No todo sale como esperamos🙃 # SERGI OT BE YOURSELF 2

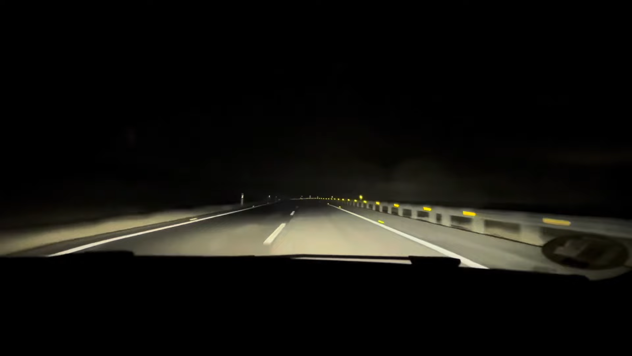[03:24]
Pues nada chicos, 10 minutitos que nos queda para llegar a Zorita y de repente mira cómo se nos pone.
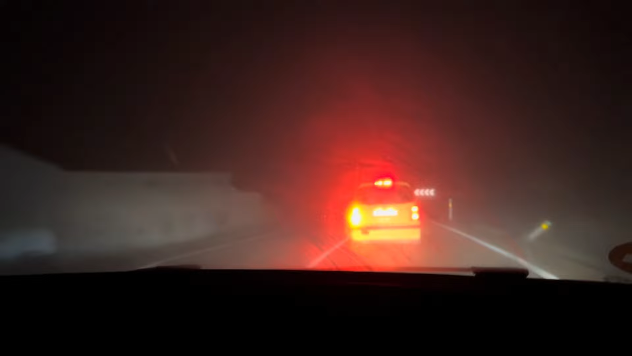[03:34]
No sé yo si llegaremos, ¿eh? Feliz Navidad. Sí, porque feliz viaje como que no, ¿no?